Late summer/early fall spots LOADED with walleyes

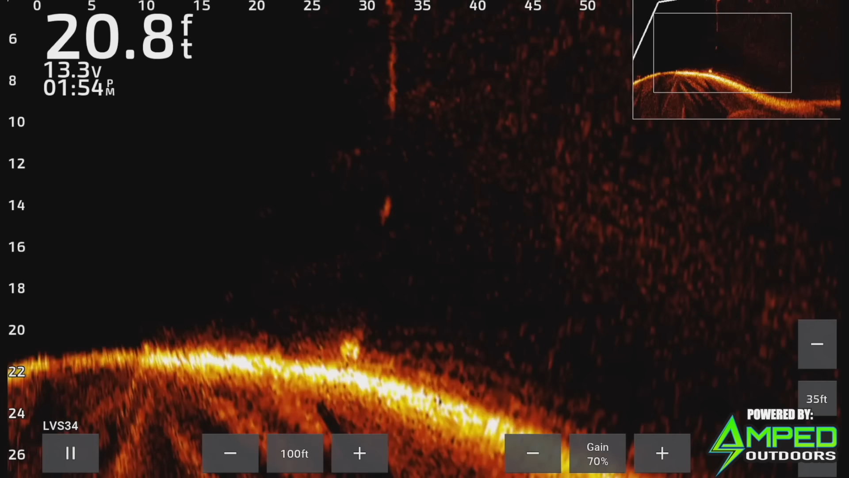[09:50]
On screen: depth 20.8 ft
head to see if they come up or a lot of the times too you can let it just crash right down past them but also if
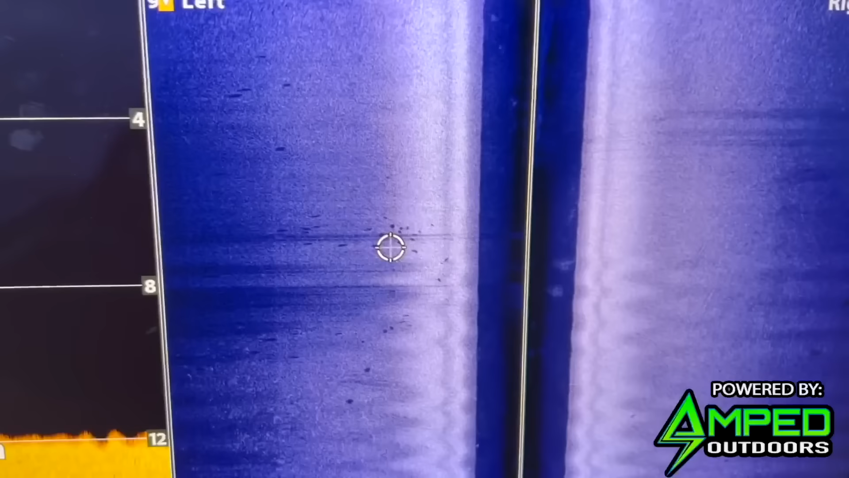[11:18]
shallow that time you're up in five seven feet of water we'll talk more about that a little bit later but don't forget to look out off the edges of this structure for the suspended fish you're not going to get as many but when you get one it's going to be a higher end fish
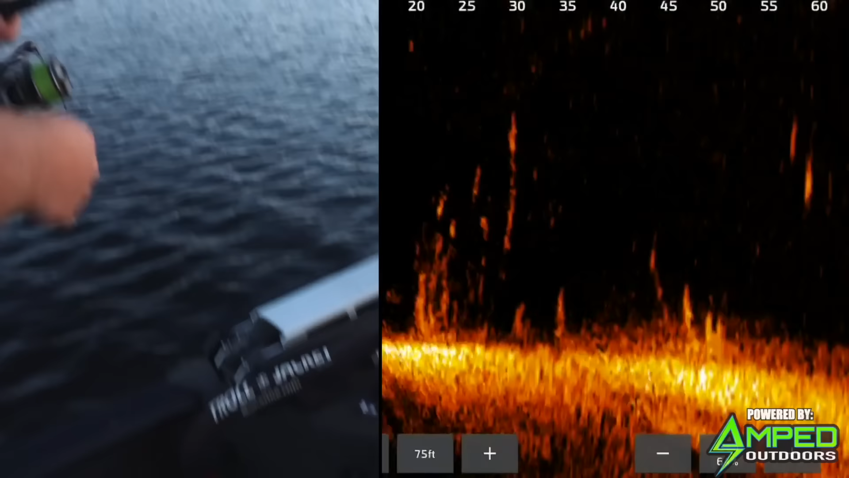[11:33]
oh oh oh come on oh look at the one coming up from bottom they like the way the ned rig tastes that was so sick